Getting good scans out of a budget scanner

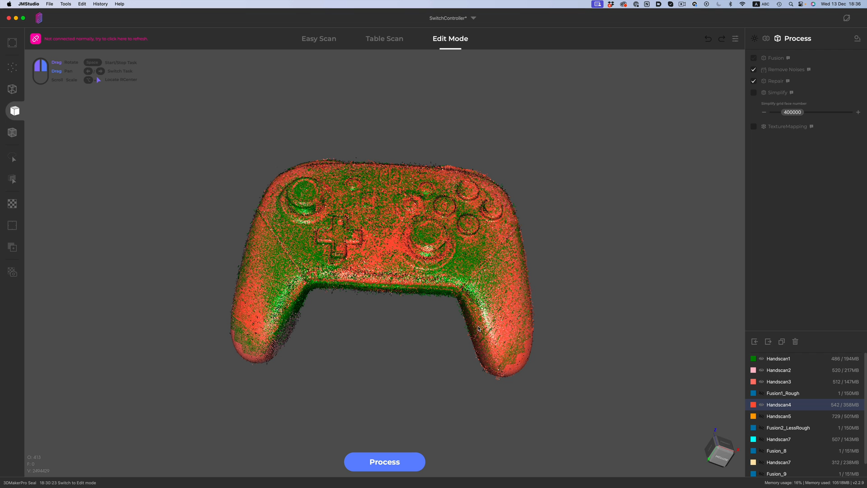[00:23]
And even though you won't be able to get photogrammetry type of results, there are some tips and tricks you can follow that will improve the scanning results.
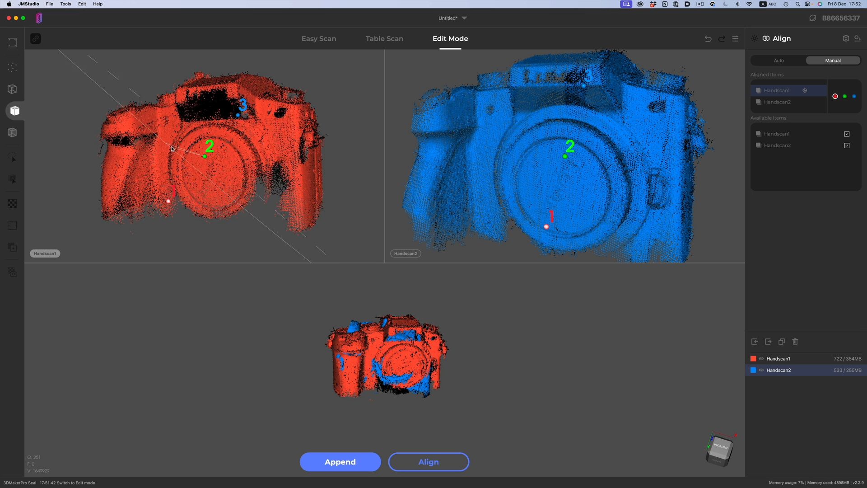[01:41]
So instead of scanning all the different sides of the object first and then trying to align them, do things in smaller chunks. Scan two sides first, align those, and then continue the scanning and alignment process for the rest of the object.
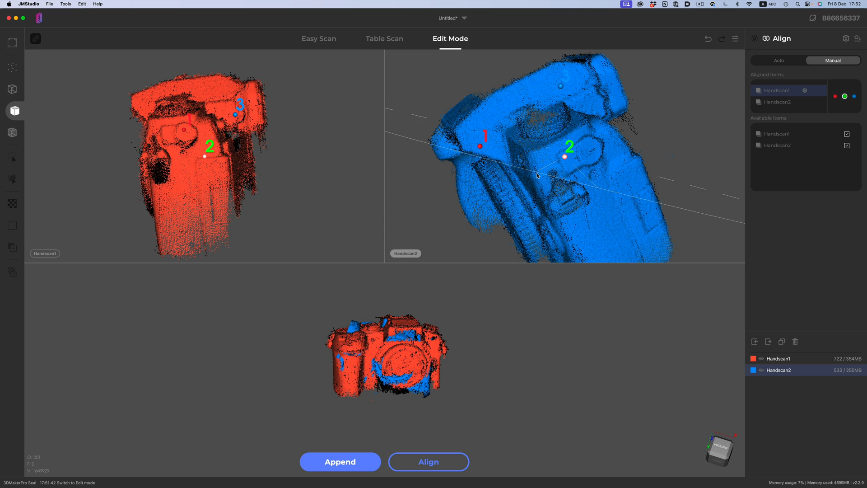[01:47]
This workflow has a lot of benefits. First off, because we're doing things in smaller chunks,
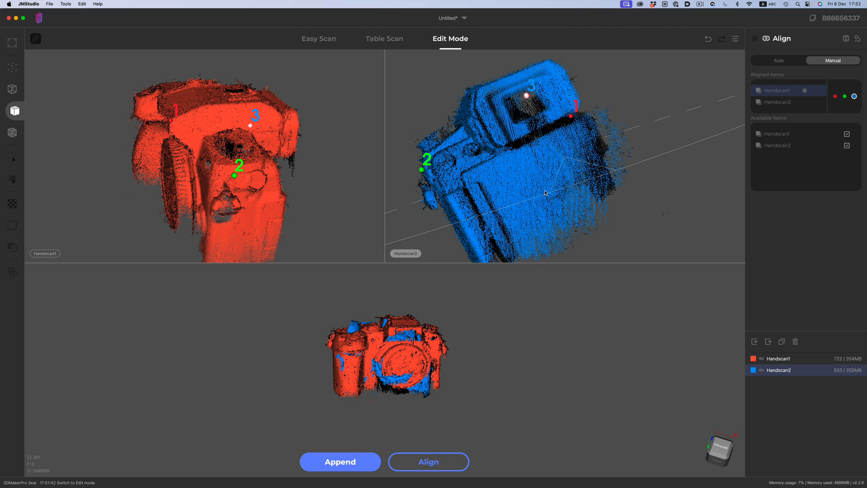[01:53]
the scans are fresh in our memory, so it's easier to mark the right points for the alignment.
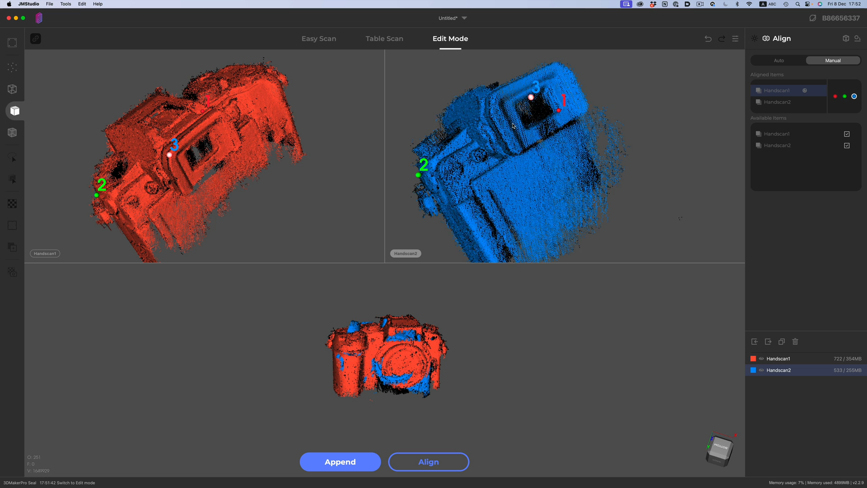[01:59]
With this approach, it's also easier to see which areas of the object are left to scan. If there are gaps in the point clouds, that's the area to focus next. Another thing that will improve the overall quality of the final model is to go through the meshing process as you scan the object.
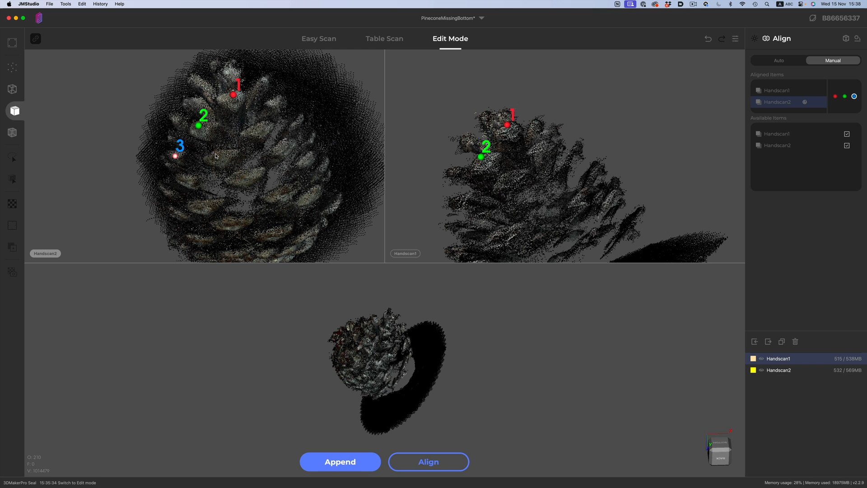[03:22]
That will give the point cloud one extra reference point we can use to our advantage. Having this color information will make things much easier when all the shapes look the same.
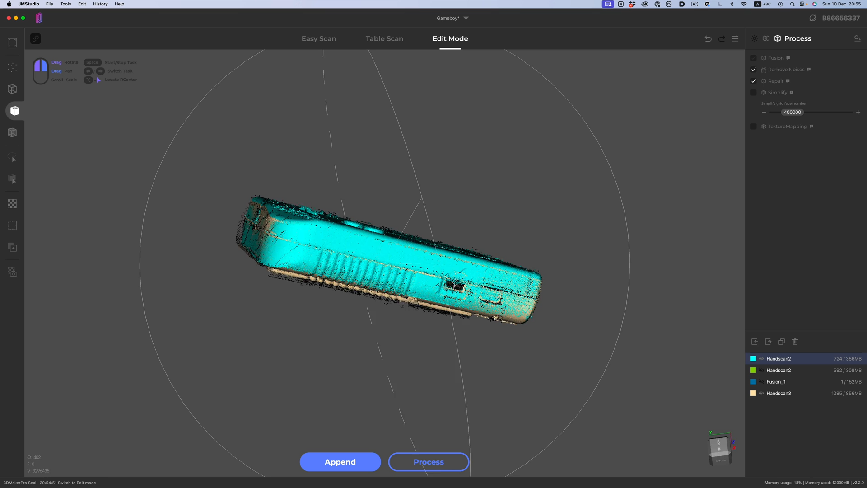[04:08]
And we can see the issue quite easily from the very first pass. As you can see, on regular settings, the black D-pad doesn't register at all.
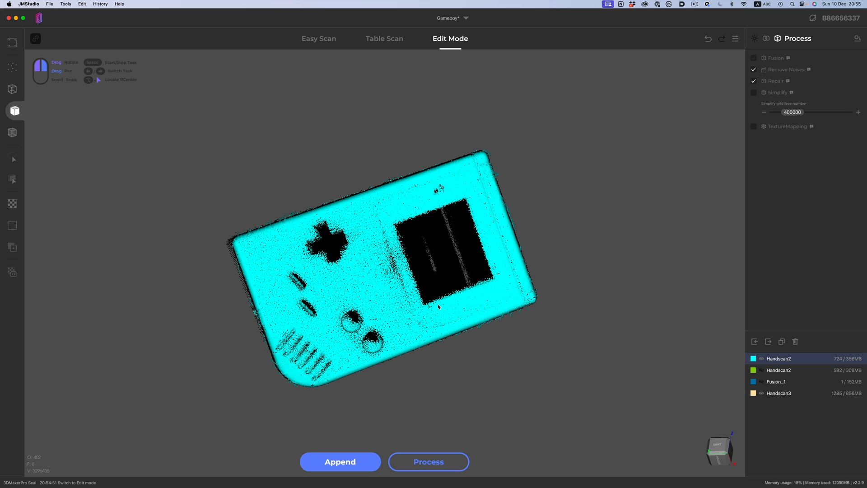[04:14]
We just have a big hole where the D-pad is supposed to be. In this instance, we have to adjust these settings. So once I was done with all the sides of the Gameboy, I did one more pass where I turned the brightness all the way up.
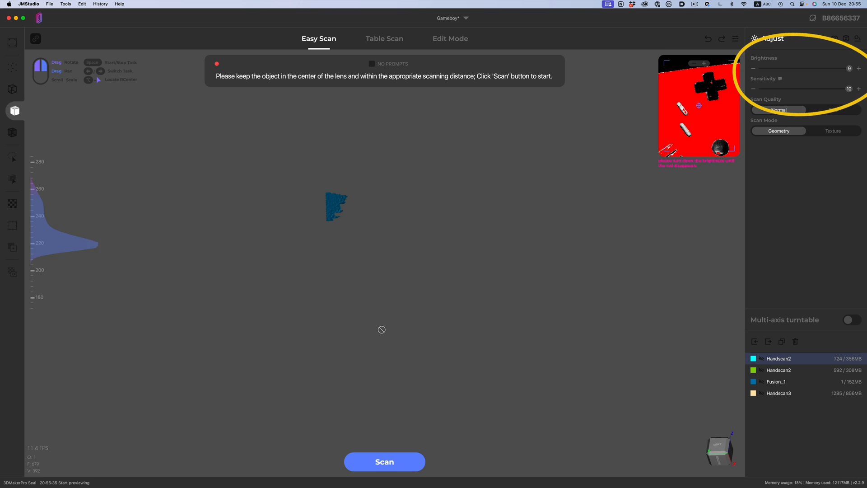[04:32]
All the other parts of the Gameboy were blown out, but this extra brightness was enough for the dark parts to register.
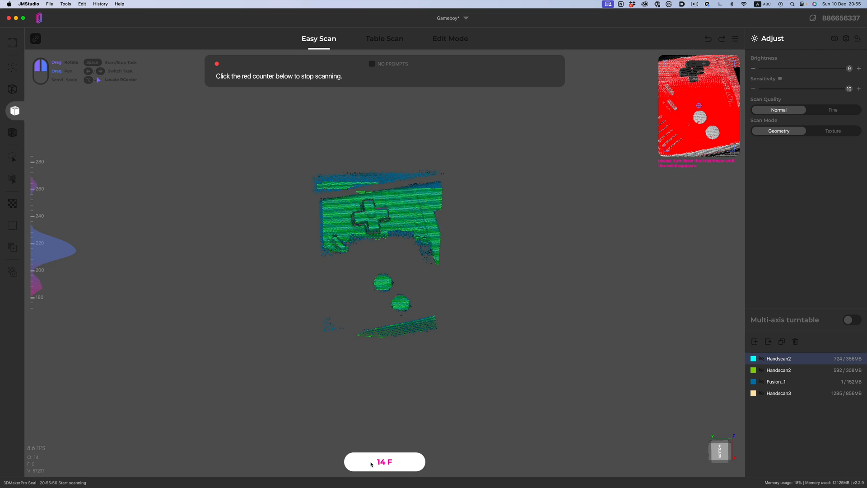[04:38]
So always keep that in the back of your head. If you're having issues with specific areas of an object,
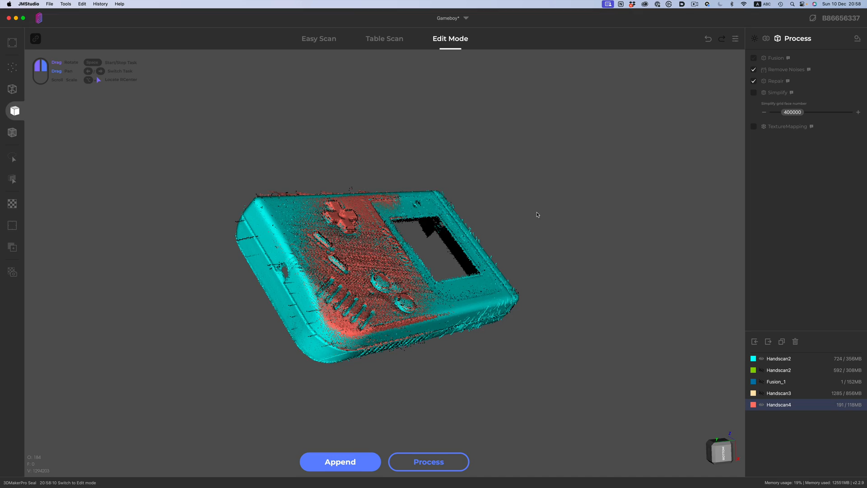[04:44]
adjust the settings and do another pass just for those small bits and pieces. Which brings us to another important part in this scanning process, cleaning up the individual scans and getting the final mesh.
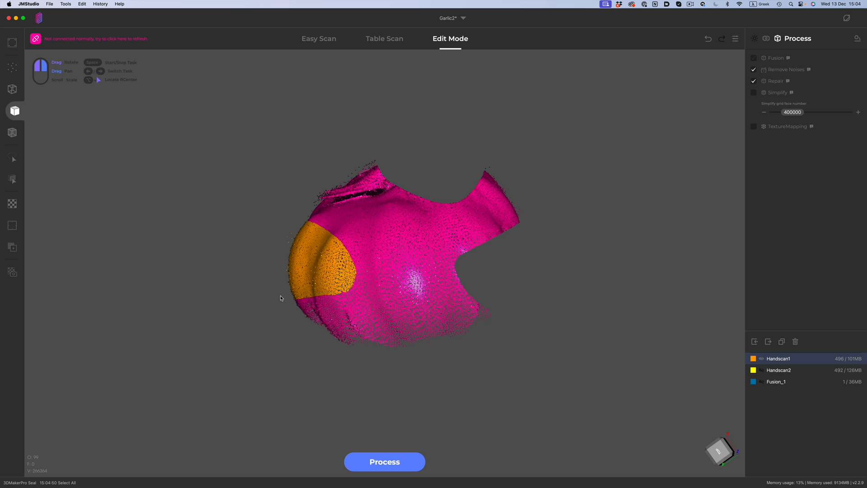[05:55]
but it's the only way that actually works for me. Despite this quirky behavior, the rest of the cleanup process is relatively easy. For example, getting rid of the turntable's bottom doesn't involve much.
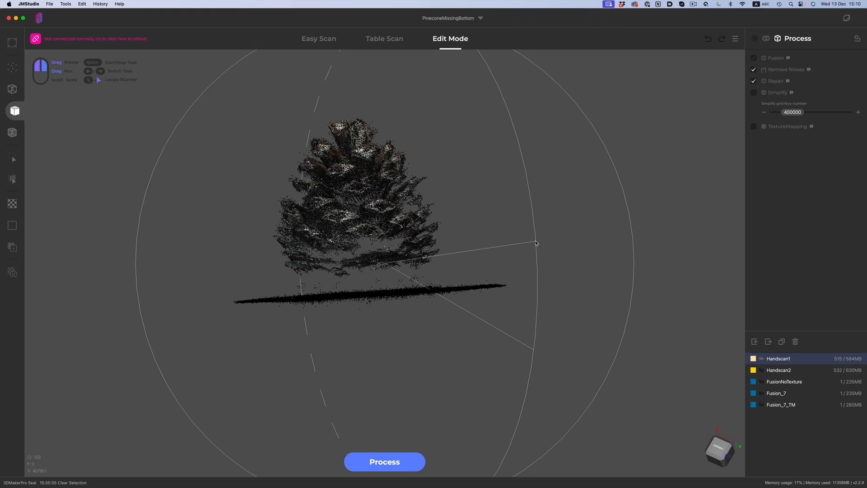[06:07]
We just have to pick an angle that contains all the ground points, make a selection, and then just hit delete.
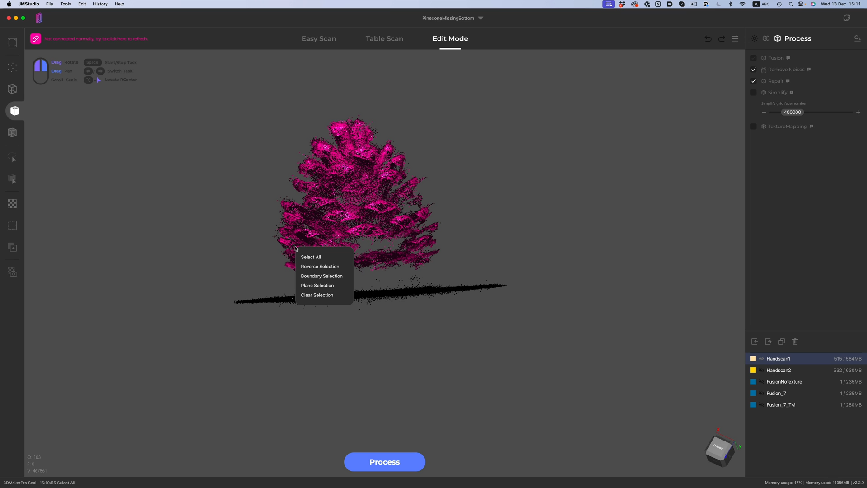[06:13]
So if we do that in all the scans that contain the ground, we will end up with a clean object without any unnecessary information.
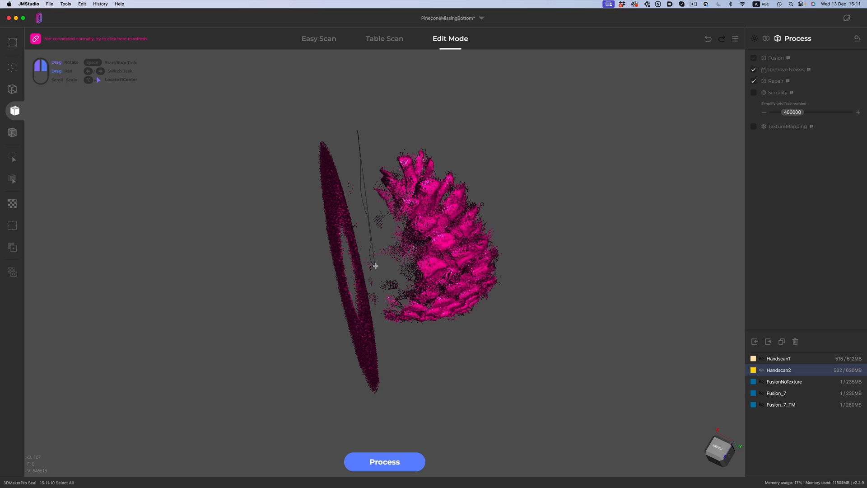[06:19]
Ground aside, I also clean up other areas that might look a little bit too noisy. For example, in this measuring tape, the metal clasp was tricky to scan.
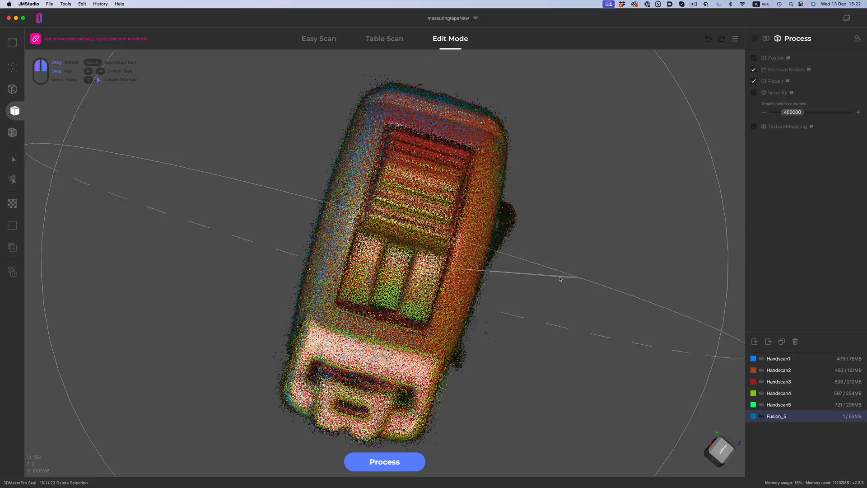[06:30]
The scanner added a lot of messy points around it.
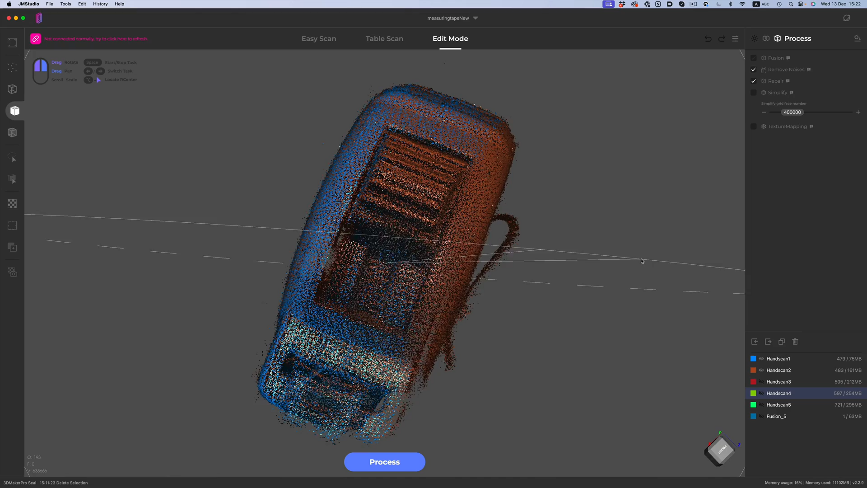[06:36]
So once I had my scans, I went in and cleaned up the area just to make sure that the parts look closer to the real thing.